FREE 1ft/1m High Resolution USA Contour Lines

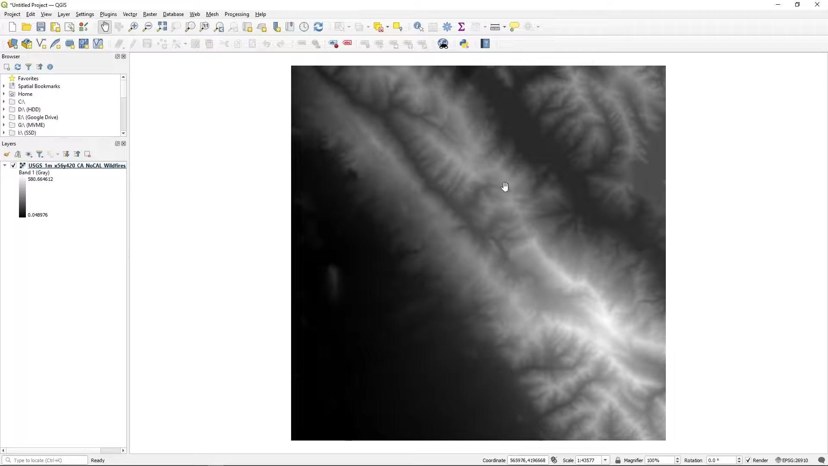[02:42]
so it's a range of uh basically gray bands and what we want to do is go into the raster processing go into extraction and hit contours so what we want to do is